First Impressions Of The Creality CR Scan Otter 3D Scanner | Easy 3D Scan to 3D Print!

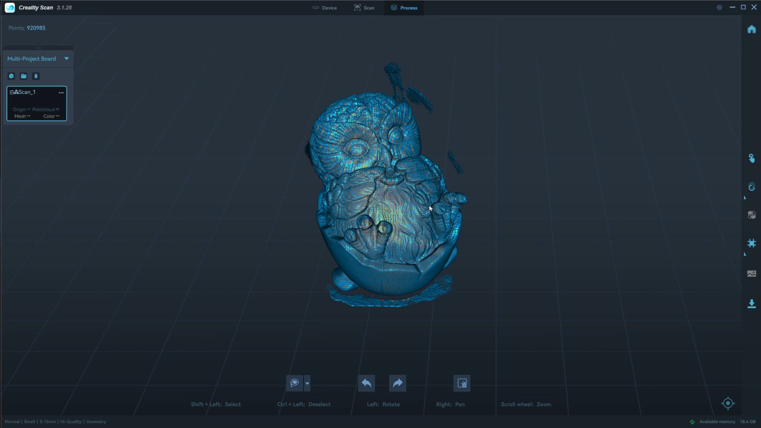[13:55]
We're back. Uh, there is still a little bit of geometry left, but we can again, clean that back up.
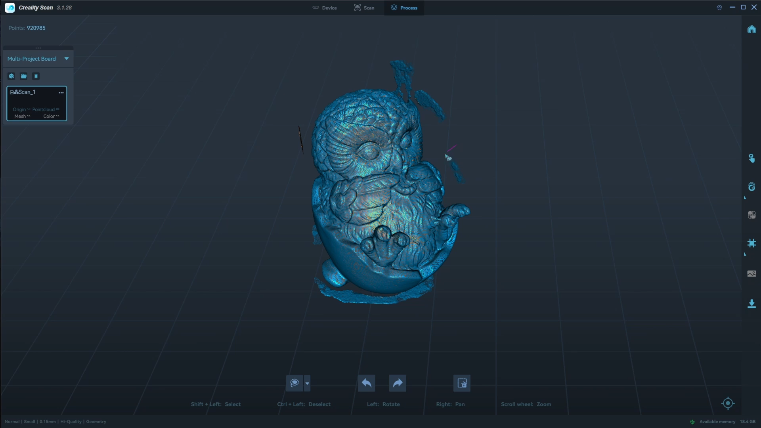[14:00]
So just doing the same thing to select areas, holding shift and left click.
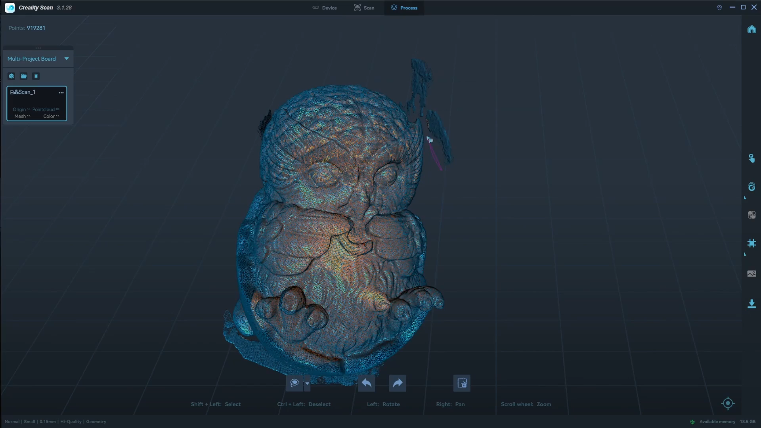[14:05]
So I'm just going to go through and clean all this up again a little bit. All right. That's looking good.
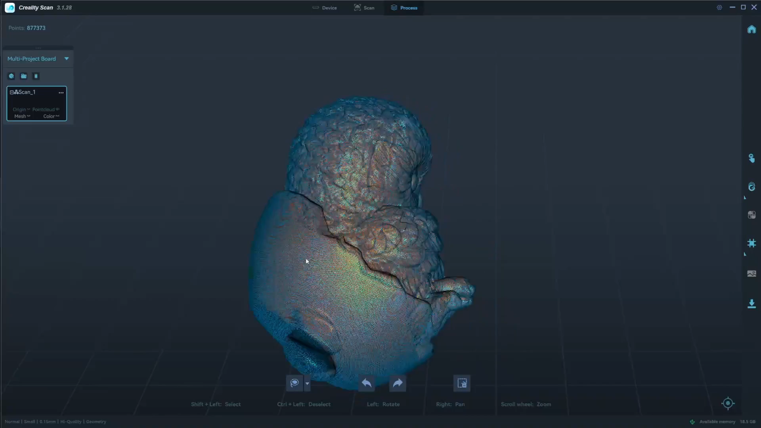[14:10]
And the model itself is looking pretty good as well.
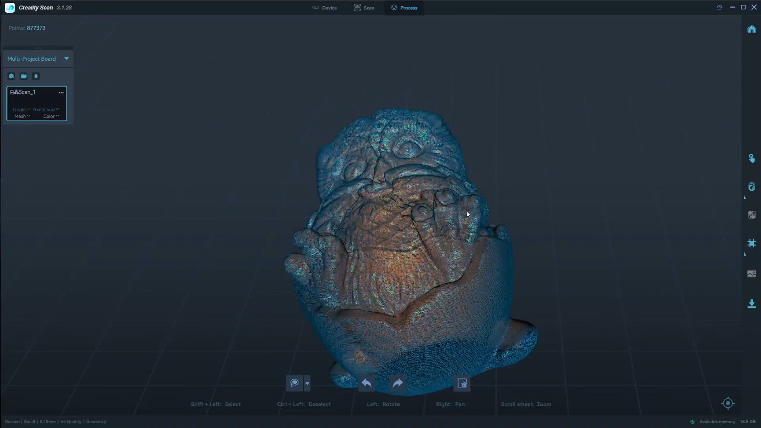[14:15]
I don't see any obvious holes or anything missing geometry on the bottom. Obviously when you zoom out a little bit more, it's a bit easier to see, but this isn't the final result just yet.
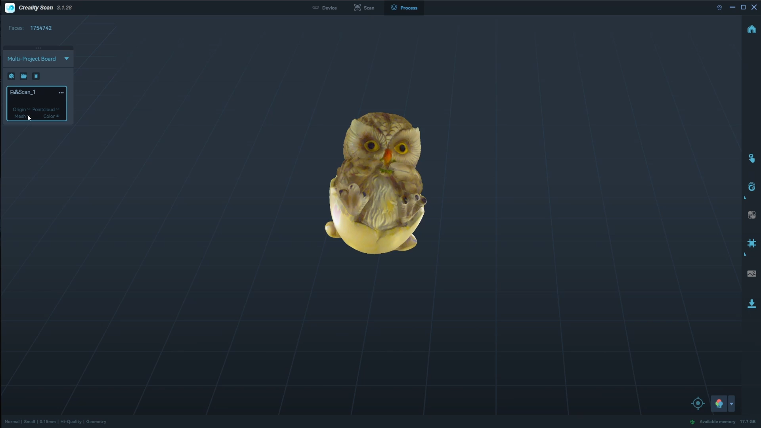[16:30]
So at the moment, we're on color, we can click on mesh, and that's going to load our mesh, or we could go back to our point cloud. It's going to load our point cloud. You then given that option to also, maybe you felt like the face count was too high and you want to reduce that.